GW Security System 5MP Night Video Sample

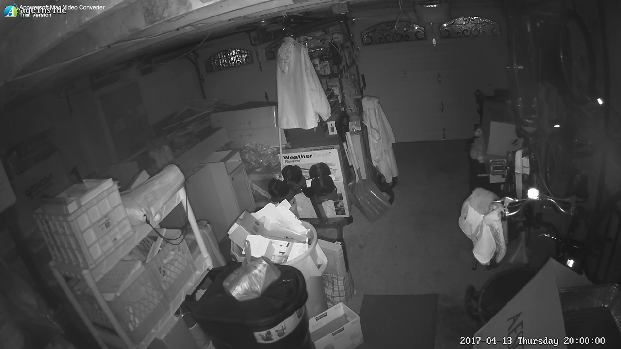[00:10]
so I'm just gonna do a really quick video this is all the requests about the nighttime imaging this first clip here is inside a garage the garage is pretty lit pretty well with the infrared light that the camera comes with I'm gonna cut to an outside view there's less infrared being able to be broadcasted
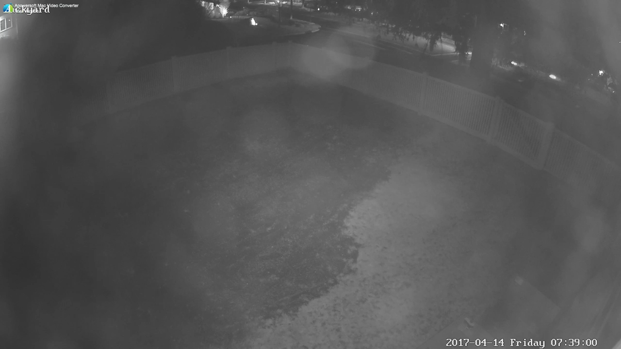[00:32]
this camera is about 10 feet up in the air mounted to the side of a house so obviously it's not a small garage where all that infrared light is lighting up everything so you're not gonna have that full floodlight effect I'm sure if you mount something outside that has infrared light it would help I'm gonna cut back real quick if you notice how bright this inside of this garage is that's because the infrared light fills this out pretty well I think